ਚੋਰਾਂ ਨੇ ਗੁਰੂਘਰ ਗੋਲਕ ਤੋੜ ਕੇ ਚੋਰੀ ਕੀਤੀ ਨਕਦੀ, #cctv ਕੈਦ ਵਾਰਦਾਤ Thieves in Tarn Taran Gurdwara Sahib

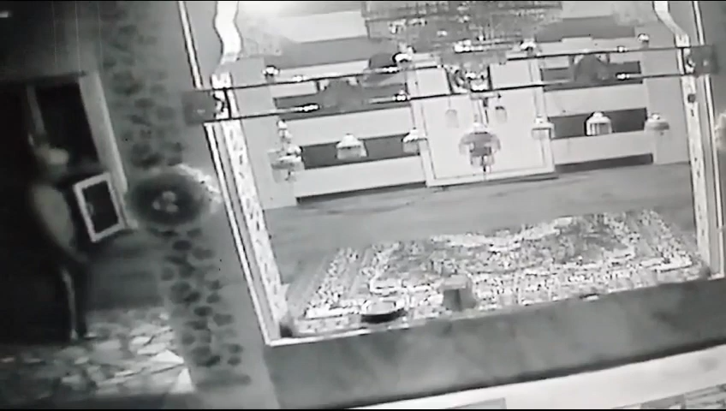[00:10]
ਬਾਬਾ ਇਹ ਜਿਹੜਾ ਬੰਦਾ ਏਦਾਂ ਆ ਜੋਤ ਵਾਲੀ ਜਗ੍ਹਾ ਖੋਲਣ ਡਿਆ, ਇਹਦਾ ਮਤਲਬ ਇਹਨੂੰ ਪਤਾ ਨੀ ਕਿ ਰੁਮਾਲੇ ਕਿੱਥੇ ਰੱਖੇ ਆ, ਇਹ ਅੰਦਾਜ਼ੇ ਨਾਲ ਹੀ ਸਭ ਪਤਾ ਇਹਨੇ ਰਾਖੀ ਕੀਤੀ ਪਹਿਲਾਂ ਹੀ। ਆ ਮੂੰਹ ਖੁੱਲਿਆ ਫੇਰ ਉਹਨੇ ਪਿੱਛੇ ਬਾਹਰ ਬੈਠਾ ਹੋਏ
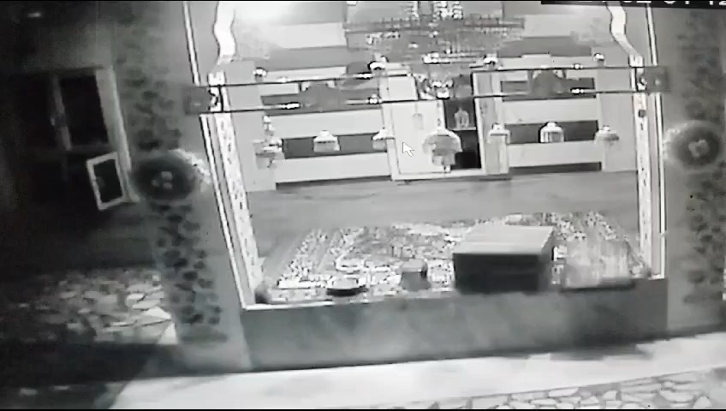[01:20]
ਫਿਰ ਬਾਹਰ ਨਿਕਲ ਗਿਆ ਕੈਂਚੀ ਜੀ ਉਹ ਕੈਂਚੀ ਜੀ ਕੈਂਚੀ ਆ